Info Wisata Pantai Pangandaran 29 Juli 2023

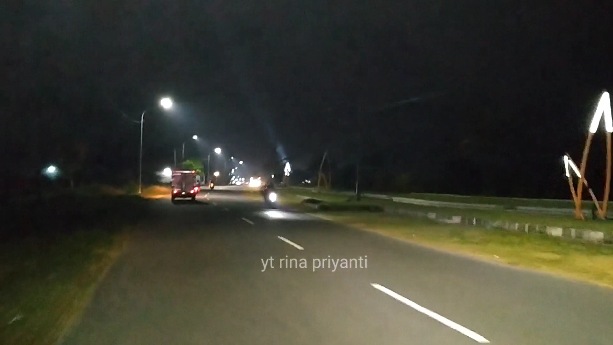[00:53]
Sekarang malam Minggu. Ramai enggak ya? Kita ikuti terus ya, teman-teman, nanti sampai ke pantai barat juga ke pantai timur. Nah, karena saya dari arah Bundaran Cikembulan, berarti nanti kita akan lihat situasi yang pertama kali, yaitu di Kampung Turis Resto.
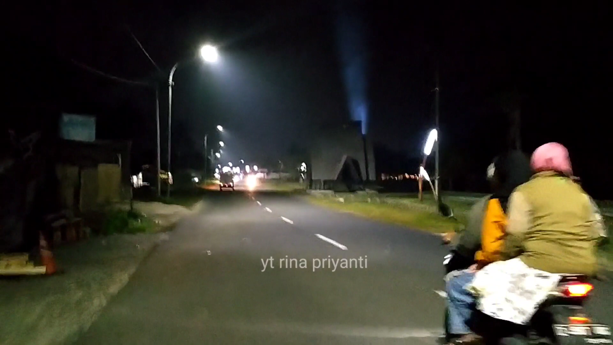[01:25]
Nah, sebentar lagi kita akan sampai di Kampung Turis Resto ya. Tuh sudah kelihatan ada
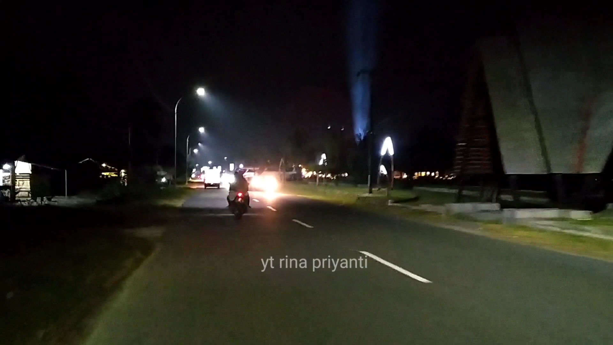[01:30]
sinar-sinar yang memancar tuh yang ke atas tuh. Dan sepertinya ramai ya di sini. Nah, ini tempat parkir yang paling barat nih di Kampung Turis Resto.
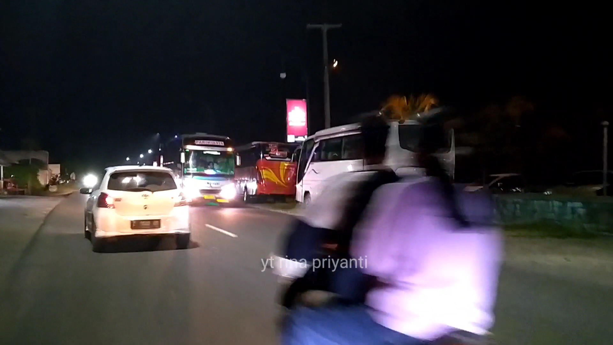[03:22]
Sampai sini nih Kampung Turis. Di depannya ada coffee shop.
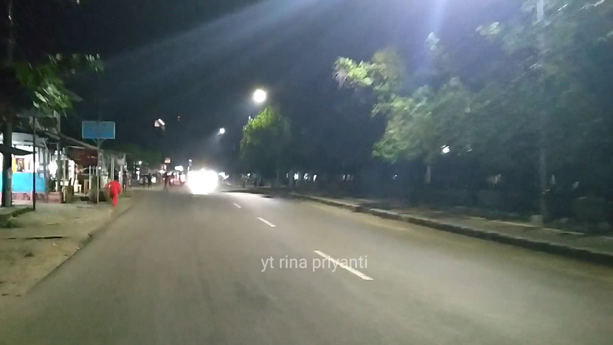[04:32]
ini yang sebelah kanan kita ini adalah bisa dipakai juga sebagai tempat camping ya. Tuh, teman-teman, di sebelah kanan tuh ada yang camping tuh.
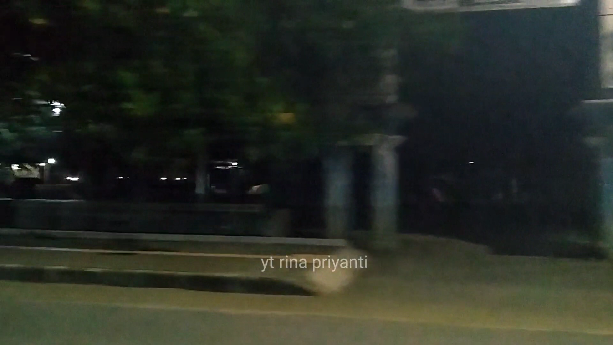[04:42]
Enak sekali kalau di sini. Nah, sebentar lagi kita akan sampai di Taman Pangandaran Sunset.
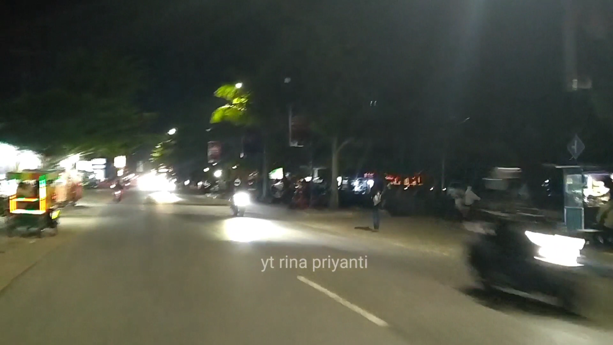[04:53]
Nah, ini yang sebelah kanan ini adalah tempat parkir yang ada di sebelah barat ya, Taman Pangandaran Sunset. Nih, Taman Pangeran Sasetnya yang ini. Nih, yang sebelah kanan ya. Tuh, ada tulisannya.
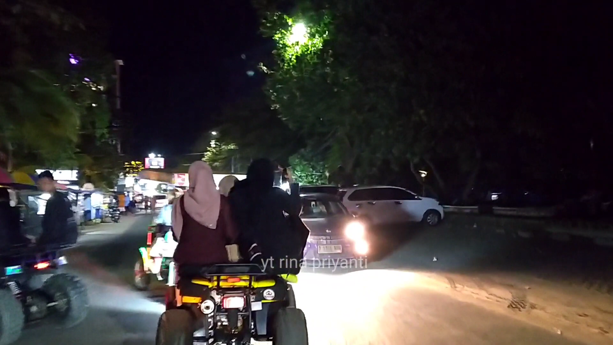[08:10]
banyak rumah makan seperti di Kampung Turis.
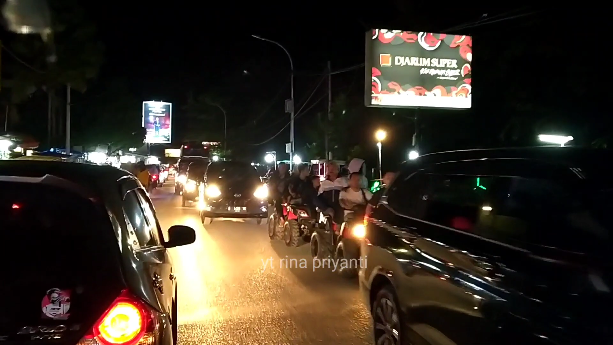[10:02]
Sepeda listrik juga ada sewaan. Terus motor trail juga.
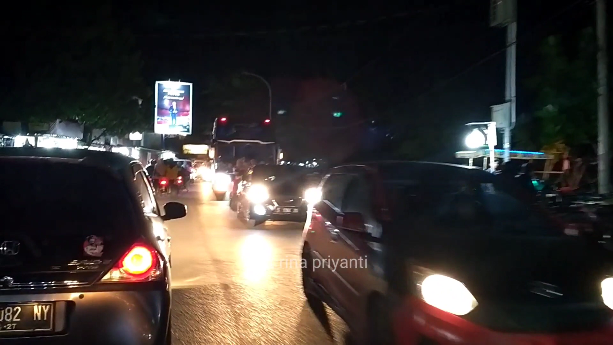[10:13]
Tuh banyak.
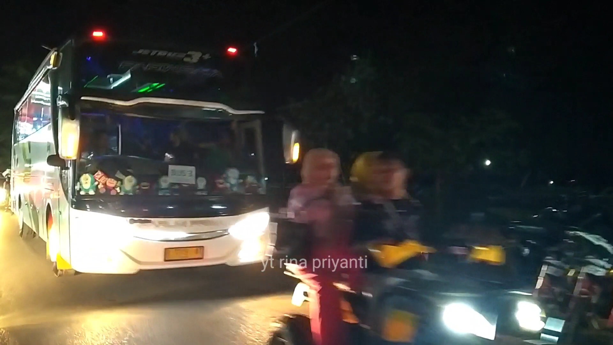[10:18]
Harum Prima.
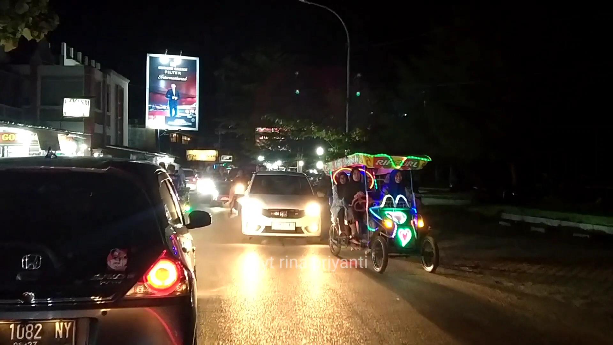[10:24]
Teman-teman di sini sebelah kiri tuh banyak toko-toko juga.
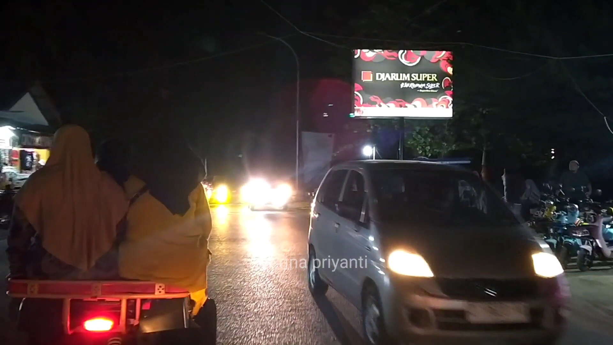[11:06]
Juga kalau bentor ada gemangnya ya.
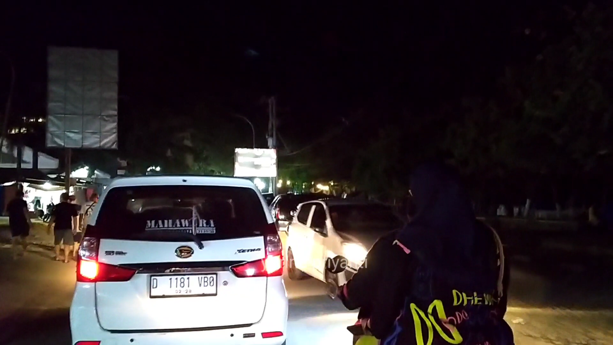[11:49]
Nanti kita ke pantai timurnya, belok dari itu pertigaan Hotel Giri.
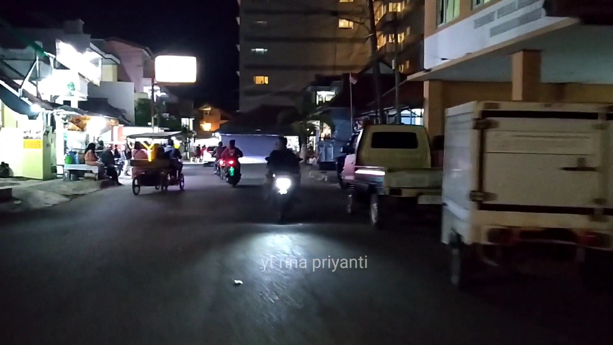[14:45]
Jalan Kidang Pananjung. Nih, ini tempat pelelangan ikan Pangandaran.
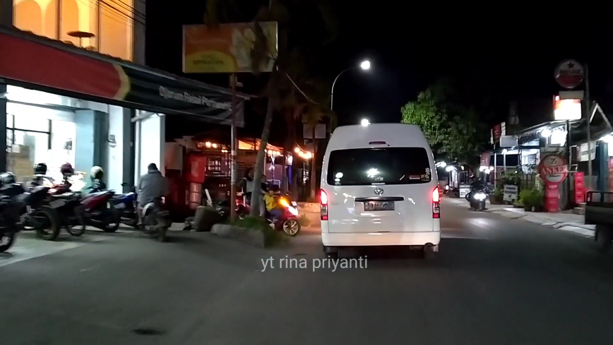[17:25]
Sekarang mah banyak angkringan-angkringan, terus banyak tempat ngopi.
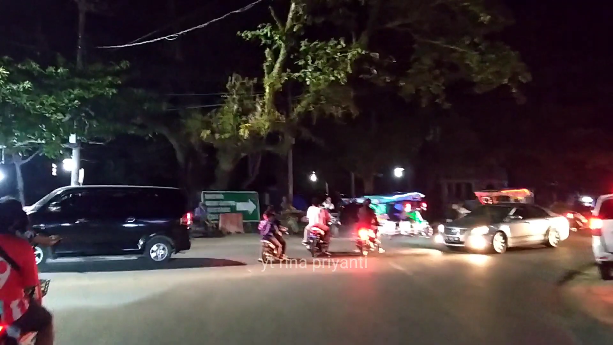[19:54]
Kalau ke kiri ini ke Jalan Pantai Barat di sana ya. Tadi kita sudah ke sana.
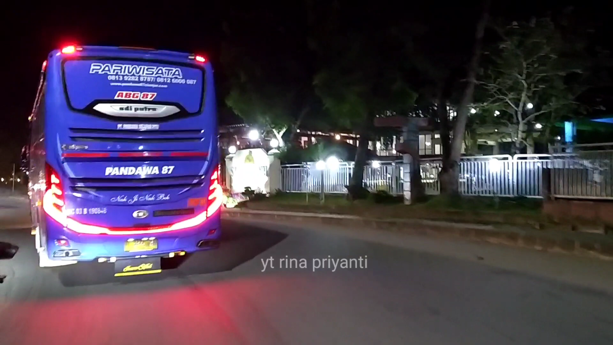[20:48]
tapi katanya sekarang sedang ke arah Kampung Turis.
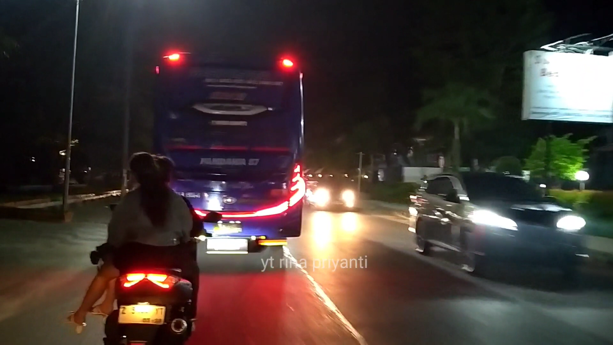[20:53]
Jadi kita sampai sana ya. Kita lihat bagaimana situasi di sana kembali ya.
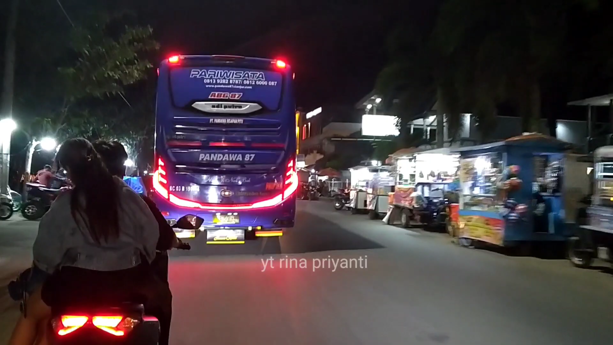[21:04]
Tadi saya dari sana juga. Kita ke sana lagi. Sampai ketemu nanti di sananya. Untuk situasi malam minggu di Pantai Pangandaran,
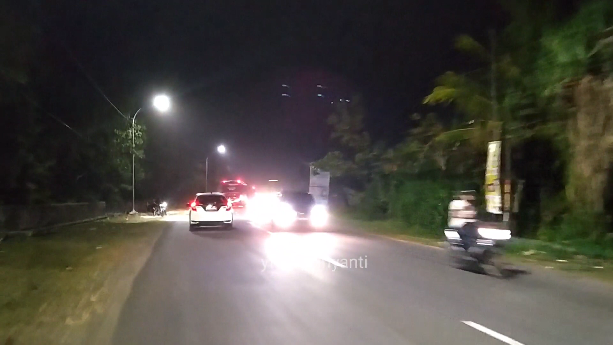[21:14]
tadi teman-teman sudah lihat ya, seperti itu situasinya.